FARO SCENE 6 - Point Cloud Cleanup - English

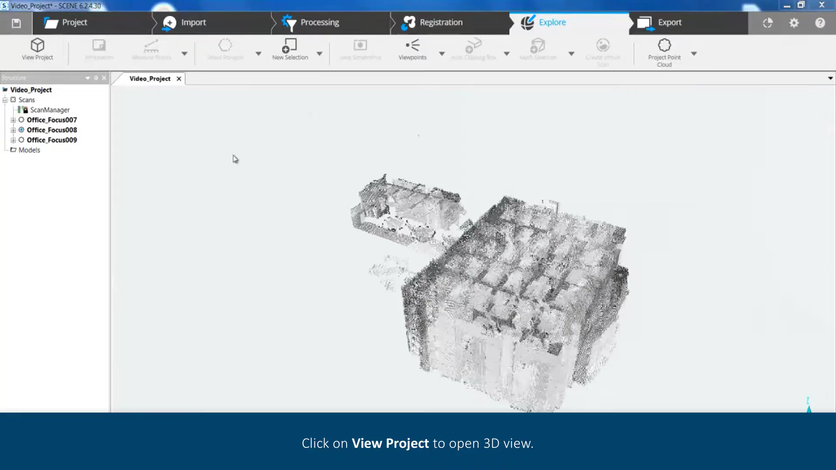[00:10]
Rotate the scene so that all points to be deleted are visible.
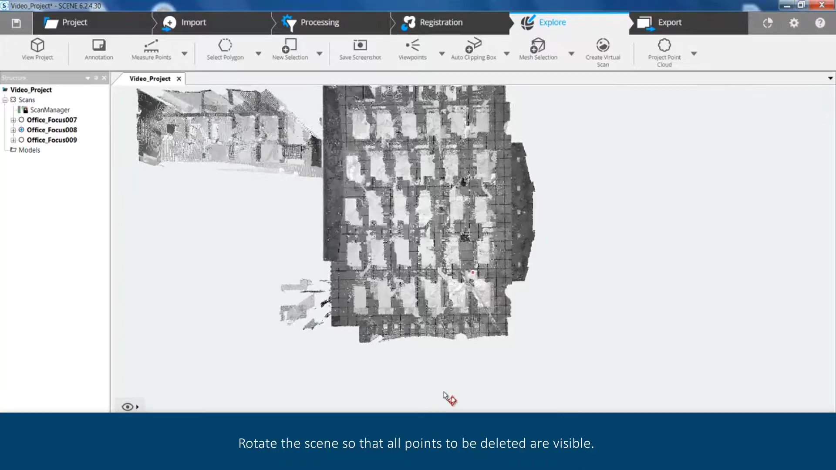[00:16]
Click Select Polygon.
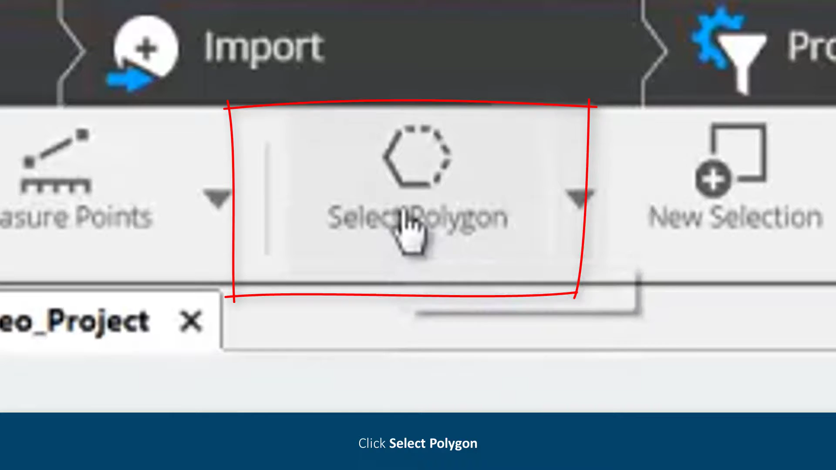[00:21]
Using this tool,
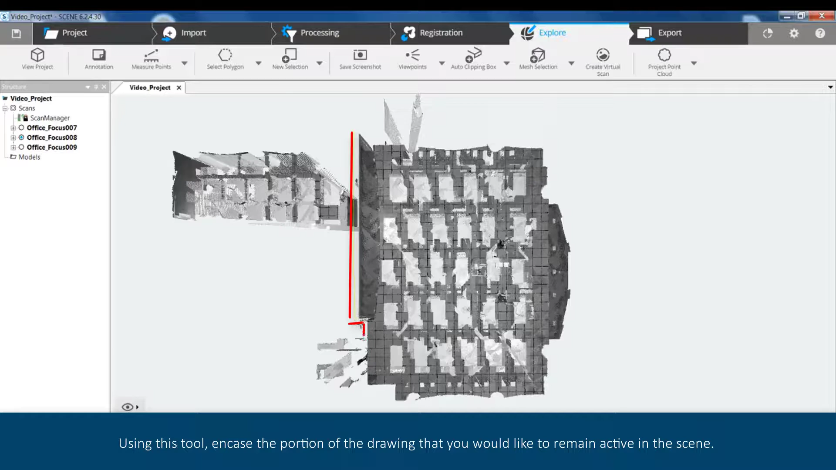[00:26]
encase the portion of the drawing that you would like to remain active in the scene.
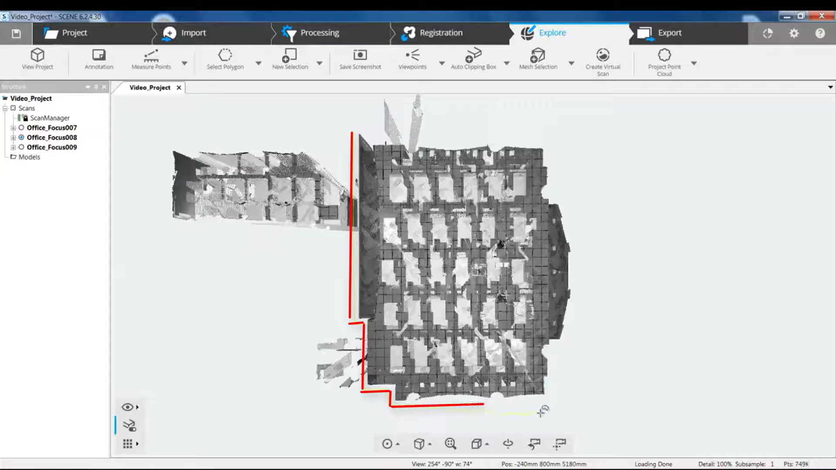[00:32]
Once the section is encompassed, double click to complete the outline.
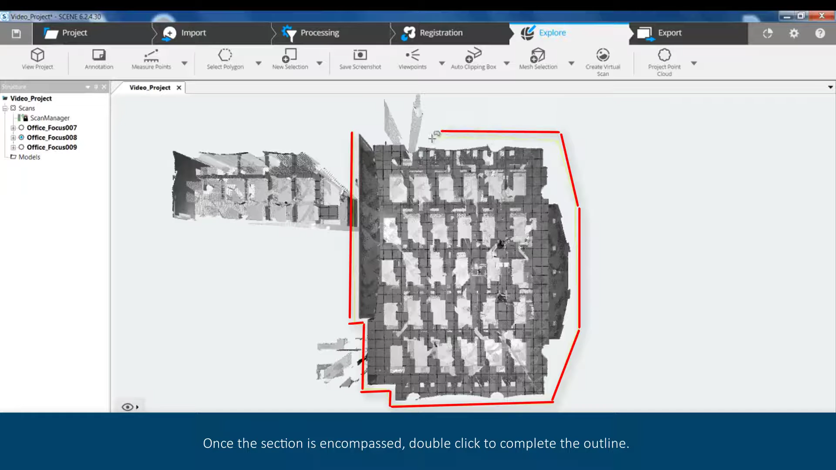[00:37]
This should highlight the section to be augmented.
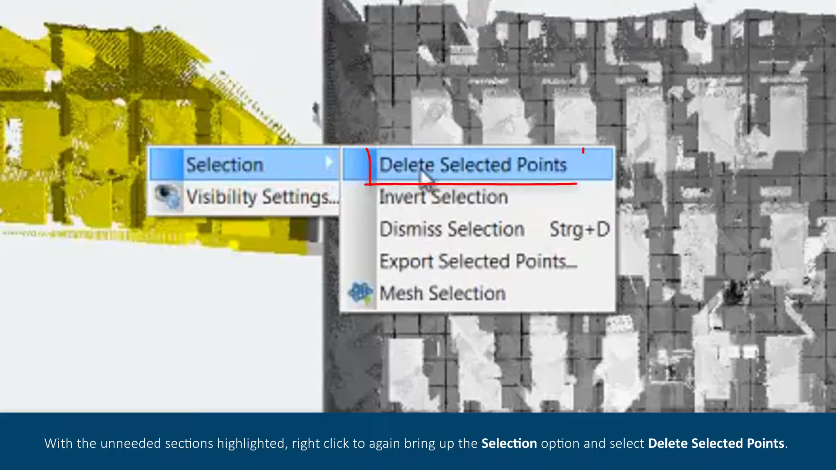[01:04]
This will delete all of the highlighted sections, leaving only the original encompassed image.